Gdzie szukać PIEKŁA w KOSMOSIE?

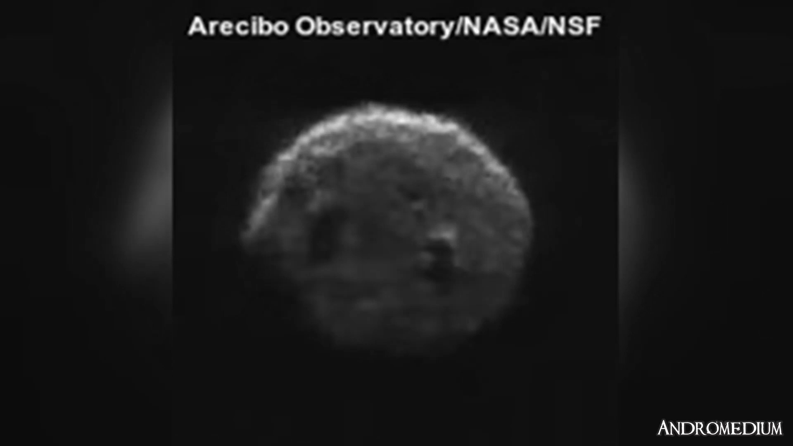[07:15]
Otóż jej wygląd. Nie bez powodu jest też zwana asteroidą czaszka.
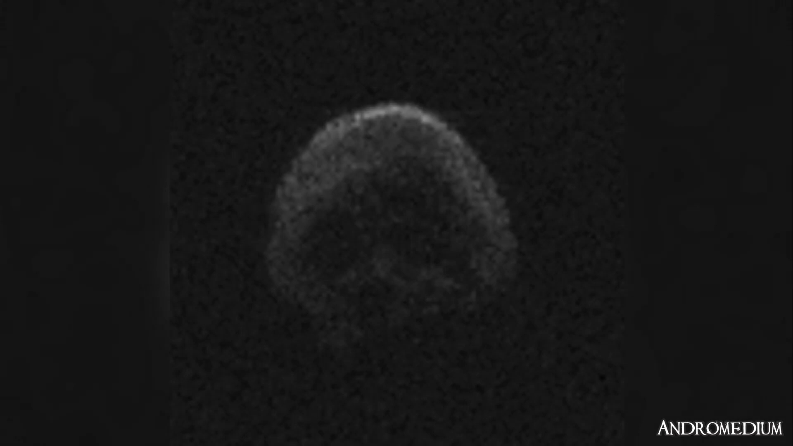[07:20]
I co ciekawe, ten bliski przelot z 2015 roku miał miejsce dokładnie 31 października. No, wyjątkowo mroczny zbieg okoliczności.